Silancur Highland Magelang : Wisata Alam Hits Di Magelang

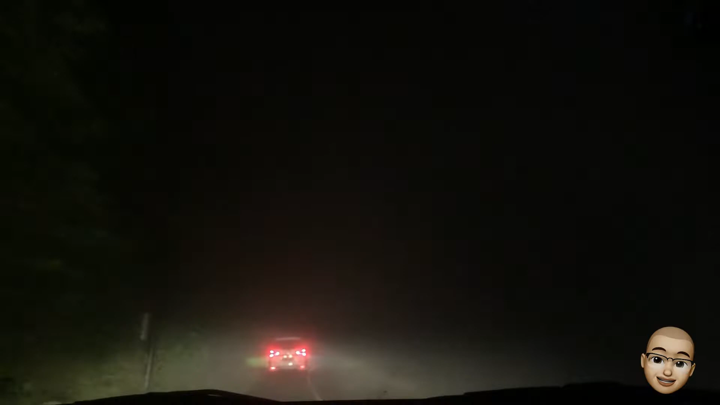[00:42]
Saya tiba di Silancur Highland ini sekitar jam sembilan malam. Selama perjalanan kabutnya tebal banget. Pas sampai di lokasi, karena suasananya juga sudah gelap, akhirnya saya memutuskan untuk langsung istirahat.